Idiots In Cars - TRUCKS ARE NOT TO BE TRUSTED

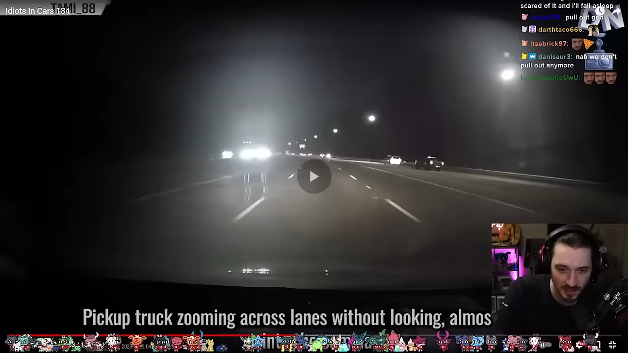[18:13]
Pickup truck zooming across lanes without looking, almost colliding into the cam car. Oh my god. Dude, what? I didn't know that would happen. What are these reactions, man? Like, you know what? People need to work on their fear of death reactions. Am I right? Like, people need to work on, like, the life flashing before their eyes sound that comes out of their mouth.